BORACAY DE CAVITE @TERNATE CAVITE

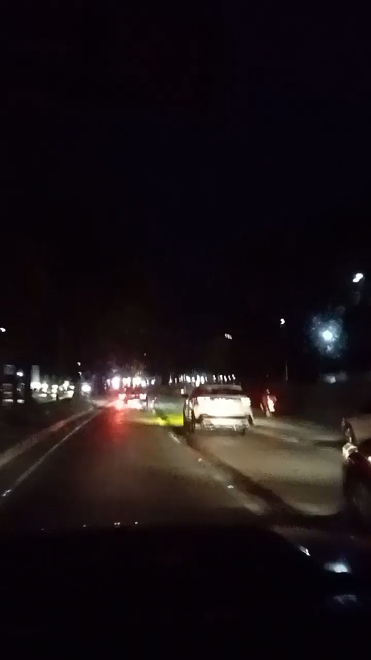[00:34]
Hey, yan, so ngayon, nandito na po tayo sa may C5 road going to southbound.